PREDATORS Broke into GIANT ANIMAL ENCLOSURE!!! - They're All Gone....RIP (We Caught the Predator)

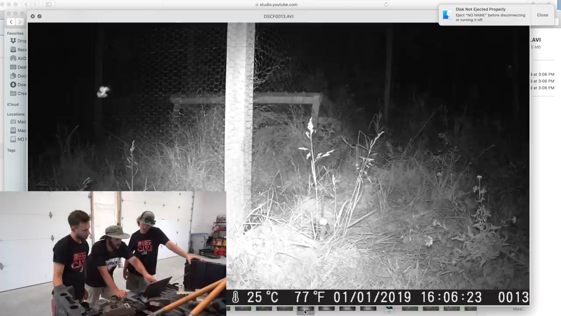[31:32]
So he was looking for a hole. See, that's why we put the traps by the holes because he was looking for a hole. Oh. Dude, let me see that. Let me go back one. He's sniffing it.